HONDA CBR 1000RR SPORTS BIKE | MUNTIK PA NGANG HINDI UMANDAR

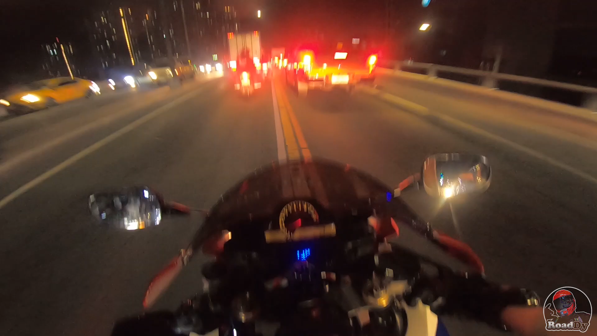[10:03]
Kaya syempre ayaw natin siya masaktan, alam nyo na. Hindi naman siguro, pero wag naman sana eh. Taas ng RPM. Oh, wow. So tumataas na naman yung heat temp ng ano, ng CBR.
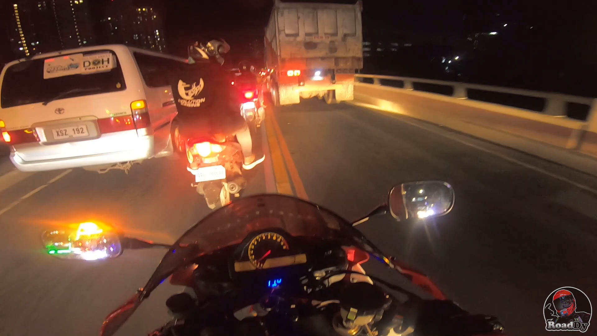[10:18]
Shit. Hundred na. Kailangan ko muna kontakin si Abra pala sa switch nung fan. Hindi ko alam kung saan eh. Yung heat temperature nito mga roads, sobrang taas. At last time na ginamit natin siya, 116.
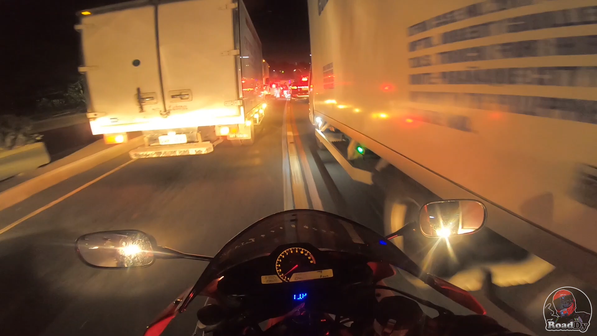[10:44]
So mainit yun. Sobrang init nun.
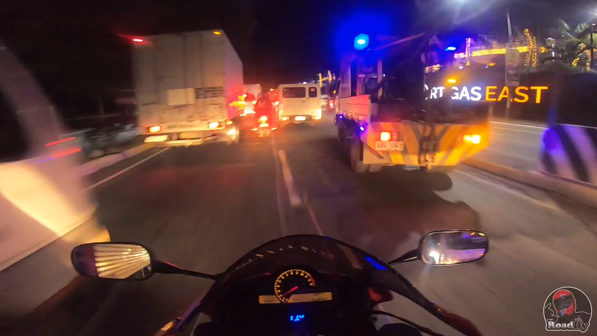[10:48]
Dito tayo. Tabi muna natin. Ito yung mga nakakatakot sa part na medyo may edad ng big bike. Hindi inaalagaan dito yung heat temperature para yung makina hindi mag-overheat. Wow.
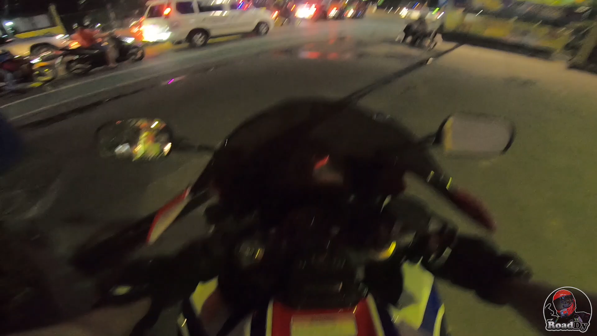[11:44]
So yun, yung hassle lang dito mga roads, yung setup ng ano, ng fan. So, once na tumaas, so kailangan siyang buksan. So, yan. Gumagana na yung fan.
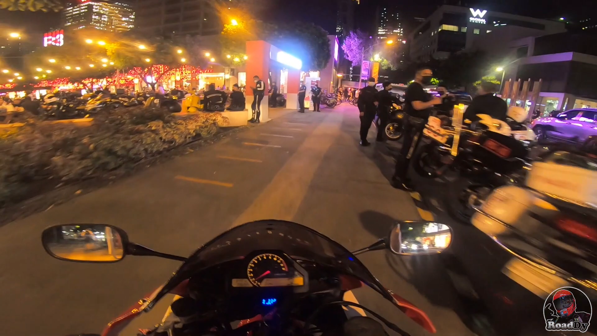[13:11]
Oh, ang dami mga roots. Wow. Wow, first time natin itong mga roads.